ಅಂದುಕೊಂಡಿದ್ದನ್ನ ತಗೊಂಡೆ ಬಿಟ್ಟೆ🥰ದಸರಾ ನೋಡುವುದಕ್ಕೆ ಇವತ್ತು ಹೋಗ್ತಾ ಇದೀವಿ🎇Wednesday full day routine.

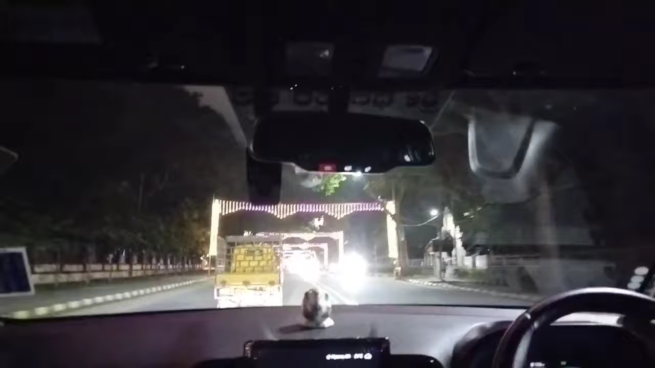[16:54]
ಈಗ ಸಂಜೆ 5 ಗಂಟೆ 6 ಗಂಟೆಗೆ ಹೋದ್ರಂತೂ ಕಾರಿಗೆ ಅಂತೂ ನಮ್ಗೆ ರೋಡ್ನಾಗ ಜಾಗ ಸಿಗೋದೇ ಇಲ್ಲರಿ.
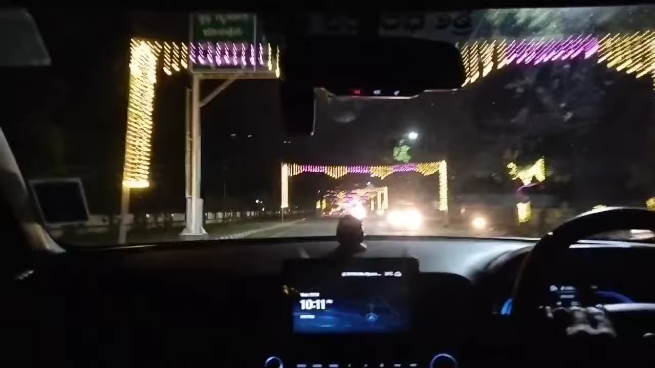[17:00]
ಒಂದೊಂದು ಸೆಕೆಂಡ್ಗೂ ನಾವು ಗಾಡಿನ ಸ್ಟಾಪ್ ಮಾಡ್ಕೊತ ಮುಂದೆ ಹೋಗ್ಬೇಕು, ಅಷ್ಟು ರಶ್ ಇರ್ತೈತಿ. ದಸರಾ ಲೈಟಿಂಗ್ಸ್ ನೋಡೋಕ್ಕಂತೂ ಆಗಂಗಿಲ್ಲ ಫ್ರೀಯಾಗಿ. ಹಾಗಾಗಿ ಹೋದ ವರ್ಷವೂ ಇದೇ ಟೈಮ್ಗೇನೆ ಹೋಗಿದ್ವಿ,
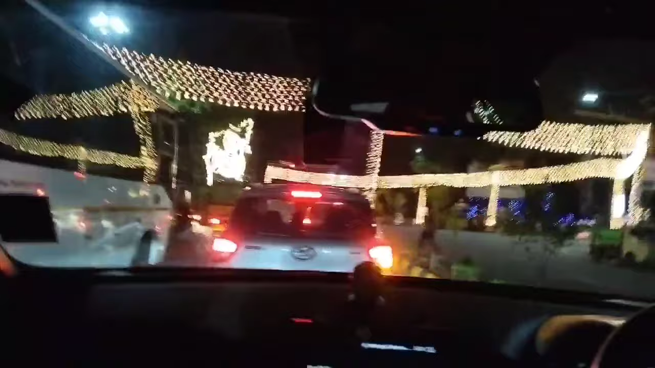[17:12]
ಈ ವರ್ಷವೂ ಇದೇ ಟೈಮ್ಗೇನೆ ಹೋಗೇವಿ. ಪರ್ಫೆಕ್ಟ್ ಟೈಮ್ ಅನ್ನಿಸ್ತು ನಮಗಿದು.
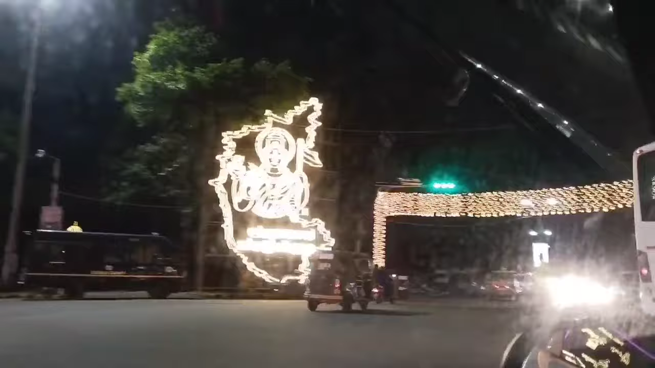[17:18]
ಹಂಗೆ ಶ್ರೇಯಸ್ ಏನು ಬರಲಿಲ್ಲ ರೀ, ಒಂದು ಕ್ಲಾಸ್ ಇತ್ತು. ಟ್ರಾಫಿಕ್ ಇಲ್ಲ ಅಂದ್ರೂ ಸಿಕ್ಕಾಪಟ್ಟೆ ಟ್ರಾಫಿಕ್ ಇತ್ತು ರೀ.
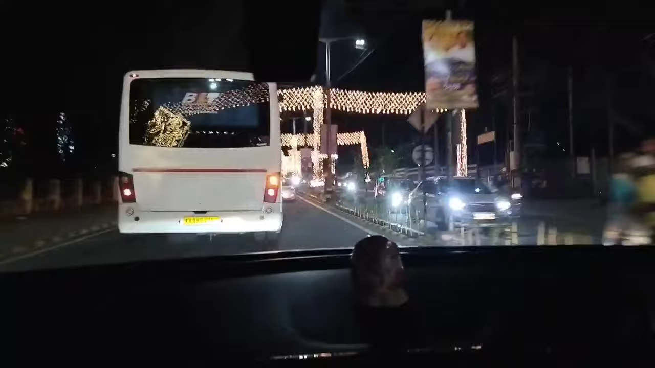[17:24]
ಮುಂದೆ ಹೋಗ್ತಾ ಹೋಗ್ತಾ ನಮ್ಗೆ ಗೊತ್ತಾಗಕ್ಕೆ ಶುರು ಆಯಿತು. ಒಂದು 10 ಸೆಕೆಂಡಿಗೂ ಕಾರ್ ಬ್ರೇಕ್ ಹಾಕಬೇಕಾಗತ್ತಿತ್ತು, ಅಷ್ಟೊಂದು ರಶ್ ಇತ್ತು.
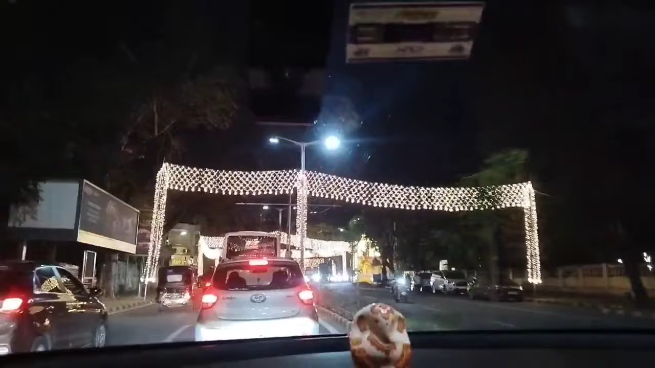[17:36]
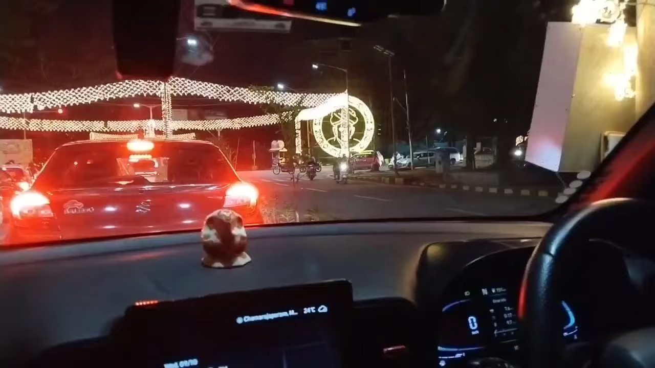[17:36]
ಮತ್ತು ಲೈಟಿಂಗ್ಸ್ ನೋಡಿದ್ರಂತೂ ಎಷ್ಟು ಖುಷಿ ಅನ್ಸತ್ತಿತ್ತು ನೋಡ್ರಲ್ಲಿ.
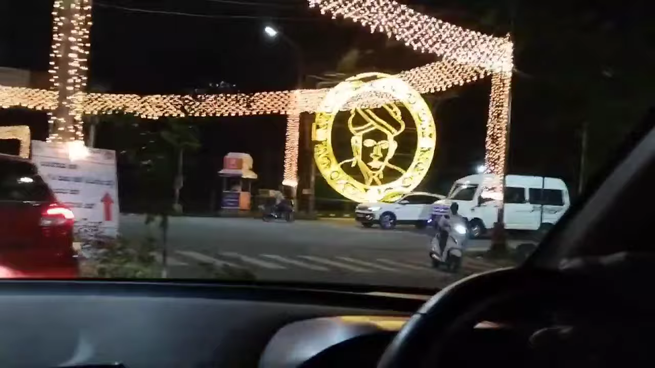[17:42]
ಸರ್ ಎಂ ವಿಶ್ವೇಶ್ವರಯ್ಯನವರದ್ದು ಡೆಕೋರೇಷನ್ ಮಾಡಿದಾರು, ಲೈಟಿಂಗ್ಸ್ ಒಳಗನ್ನು ಒಂದು ಭಾವಚಿತ್ರ ಮಾಡಿದಾರು.